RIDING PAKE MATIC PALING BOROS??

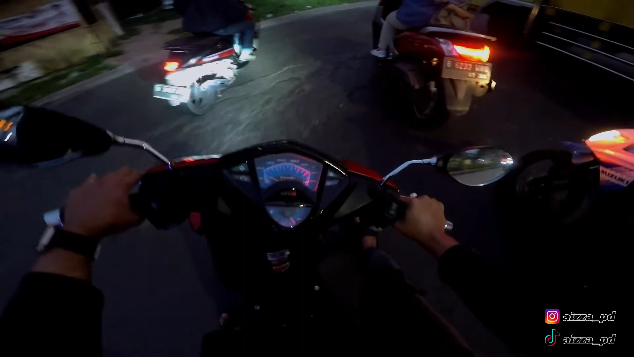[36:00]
Anjay, motor tiba-tiba ke kiri nggak tuh beloknya. Aduh, mungkin dia lelah. Semangat pak ya, gue tahu bapaknya habis balik kerja, harusnya dia capek banget sih. Semangat pejuang rupiah, kalian semua berhak bahagia pada waktunya. Anjay, Aija sekarang ngevlognya banyak quotes-quotes, jadi kalian kudu sering-sering ini ya nge-screen video ya.